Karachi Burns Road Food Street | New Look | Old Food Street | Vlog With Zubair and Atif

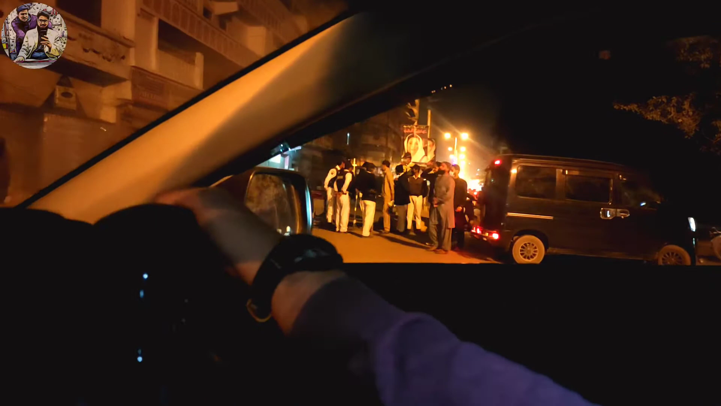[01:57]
तो अभी शायद ये न्यू पार्किंग एरिया है, हम उस तरफ चलते हैं, सीधा ले लो पार्किंग एरिया है।
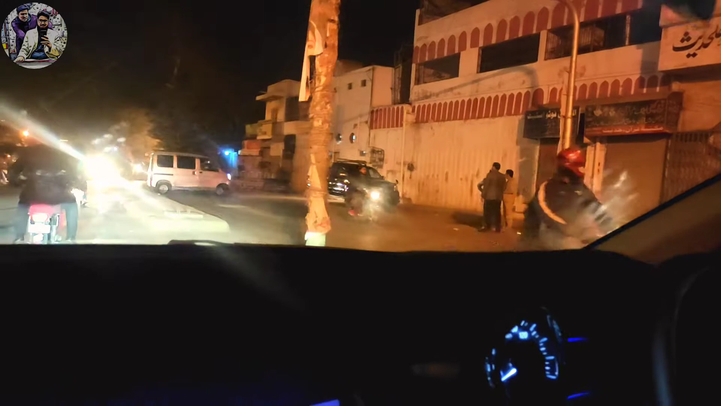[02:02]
पार्किंग एरिया शायद वहाँ गाड़ी पार्क कर, अभी हमें कुछ भी नहीं पता कहाँ गाड़ी पार्क होती है, तो जाके पता चलता है कि गाड़ी पार्क करनी कहाँ है।